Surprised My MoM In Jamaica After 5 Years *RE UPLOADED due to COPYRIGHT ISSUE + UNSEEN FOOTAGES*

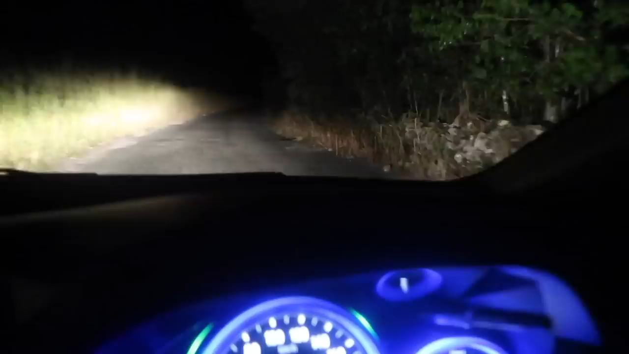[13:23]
I force me if I drive so long in Jamaica, you know, daddy.
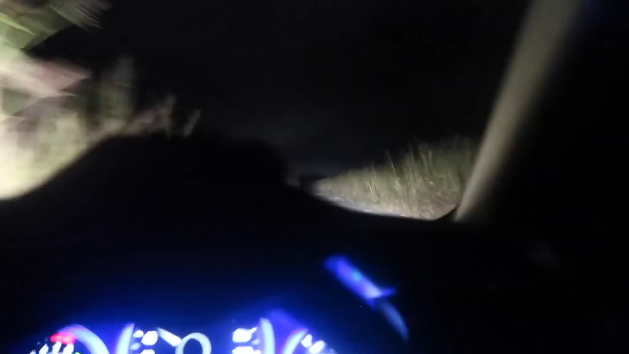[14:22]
Bridging? Yeah! Yo, you better grow on me, you know, cause you probably know this road a bit on me, Papa. Ah! What tool? Can't see a push a road again, cause she not power. Oh, this is gonna work, you know, Papa. Yo!
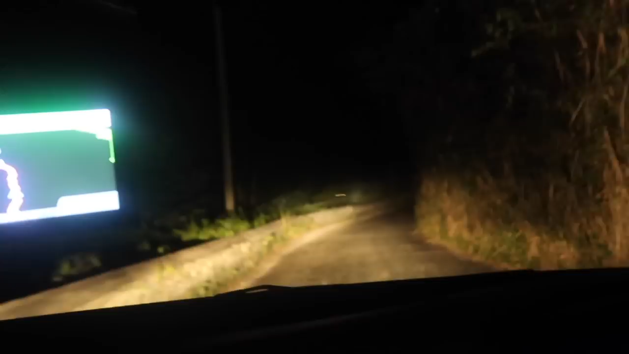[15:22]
I'm gonna tell you, say, the road them bad. Yo, if this man the compliment and say you're full of curve like chill on the road, you know, just know, say you look good. A whole heap of curve there on chill on the road.
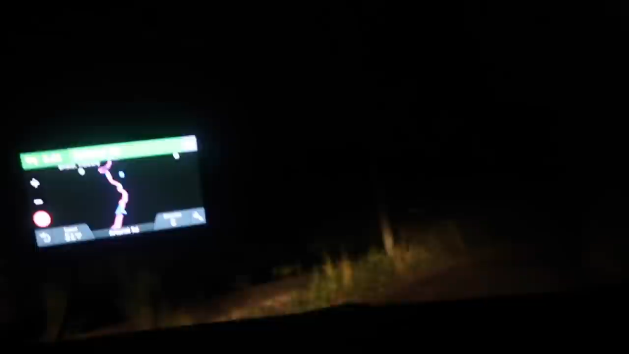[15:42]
I've somebody tell you, say, you bend up like a chill on the road, just know so you don't look good, you know. Me know it sound like me a complain enough, but until you are placed in this situation,
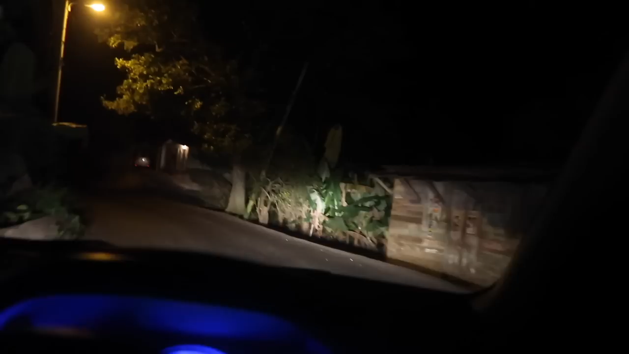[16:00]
if you're not used to driving pan Jamaican road, problem.
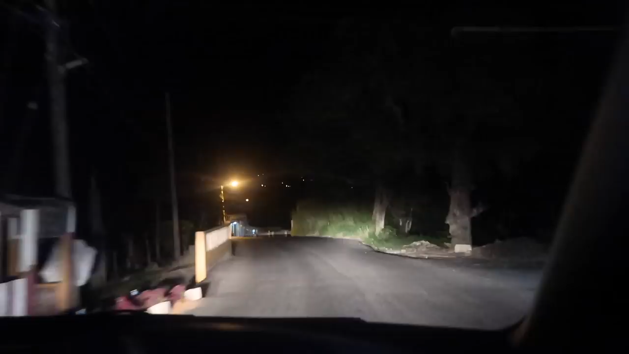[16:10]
Alright, I start to some house now that me will read civilization. Some hungry like go run down the car.
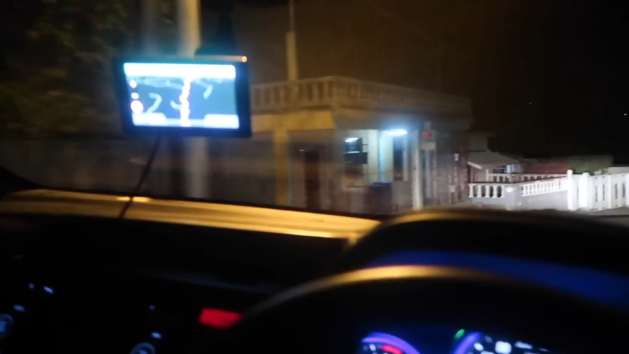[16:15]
You don't go on the yard, man. Till next time again.
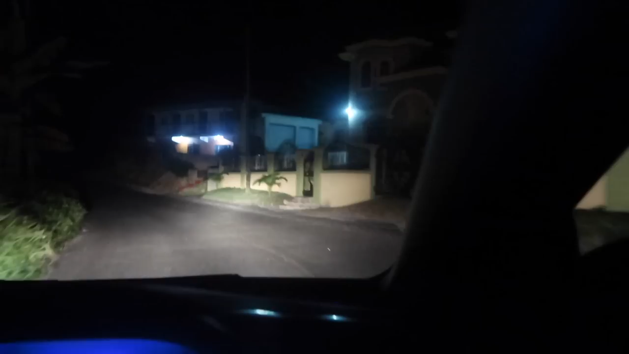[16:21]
Hungry, if I don't run down the car, like if you can greasy wheel. Sure. Me alone on the lonely road. In 400 meters, turn right on Arterial Road.
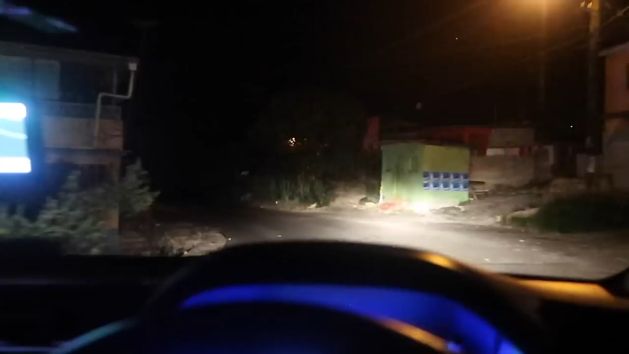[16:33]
Me I hear this Arterial Road for the past 1.5 hours. Oh, this a 1 hour road long, sir, man. One and a half hour now, yeah, say turn pan this road there. I'm in a top turn.